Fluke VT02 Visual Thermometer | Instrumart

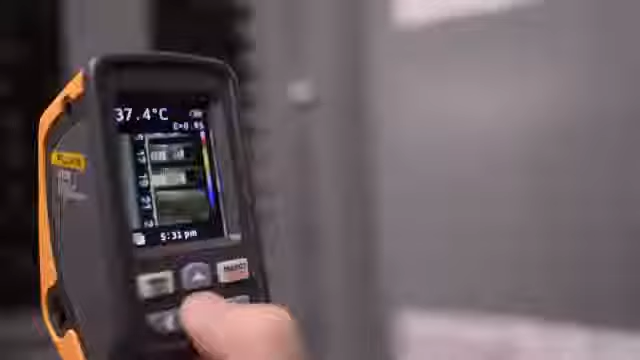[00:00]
On screen: spot 37.4°C
The Fluke VTO2 Visual IR Thermometer revolutionizes temperature measurements with thermal blending.
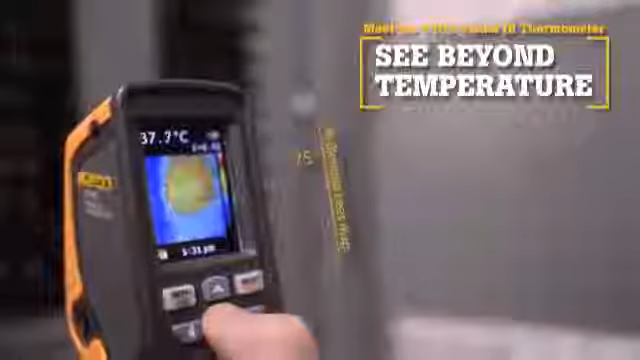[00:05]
Now there is a new tool category, Visual IR Thermometers.
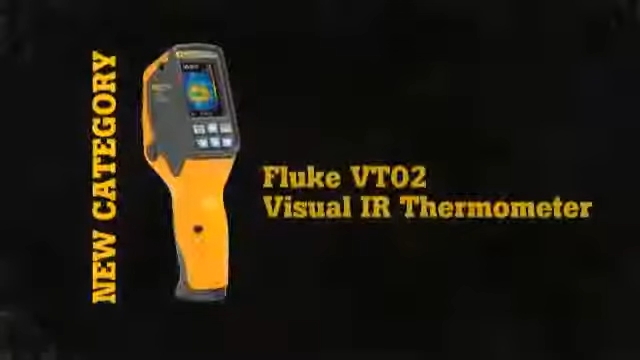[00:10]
By taking thousands of measurements per second,
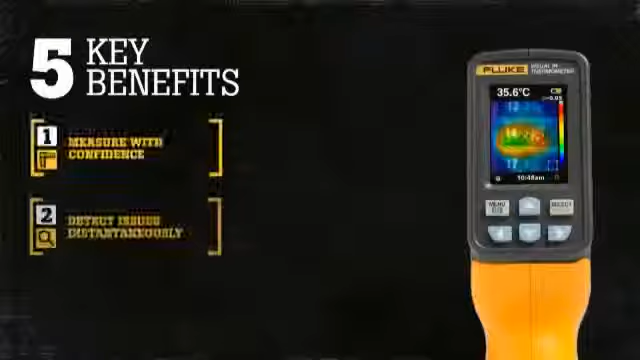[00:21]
On screen: spot 35.6°C
There are five key benefits of the VTO2 over other temperature measurement devices.
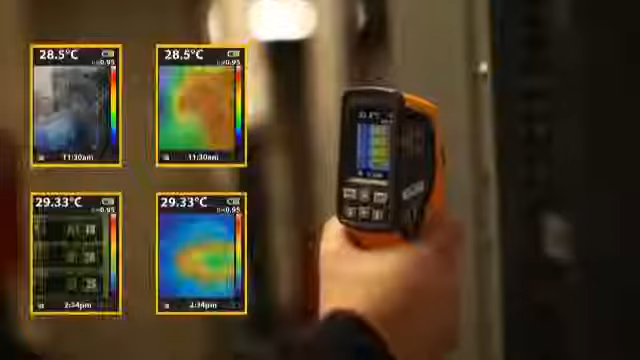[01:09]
Third, the blended image of the VTO2 lets you simultaneously track the hot and cold spas.
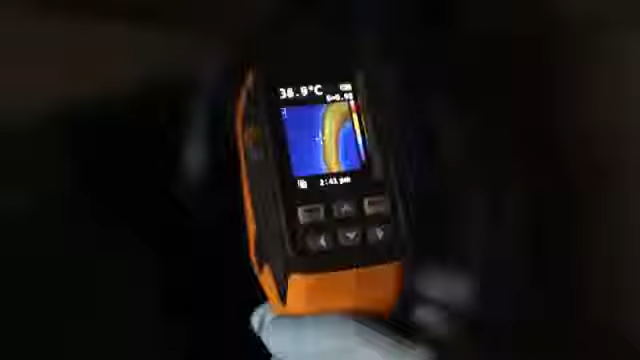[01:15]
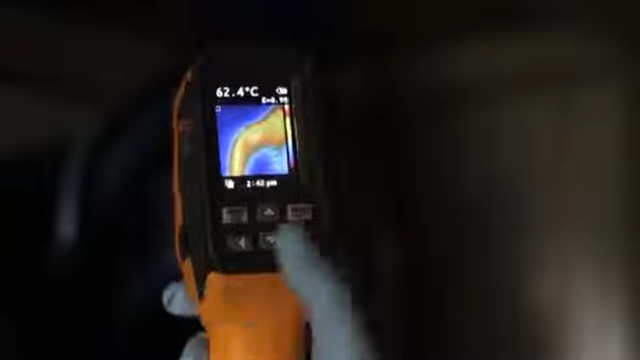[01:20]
On screen: spot 62.4°C
Simply align the center point with either marker and take a pinpoint reading exactly where you need it.
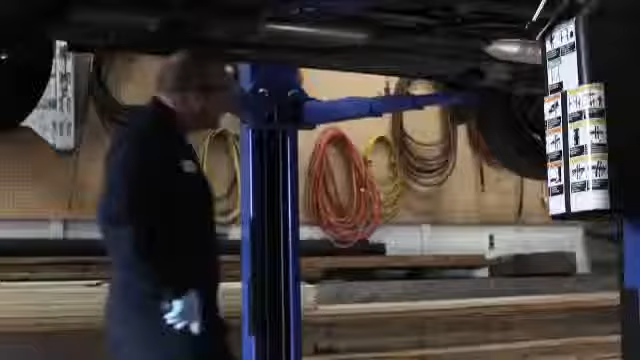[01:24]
Fourth, compact and intuitive.
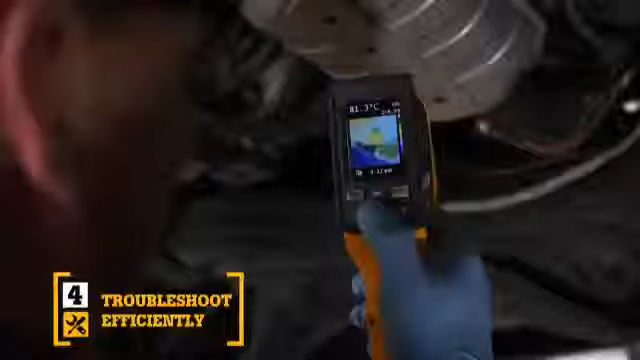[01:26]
The point-and-shoot focus-free design with built-in intelligence makes it so easy to use that it requires little or no training.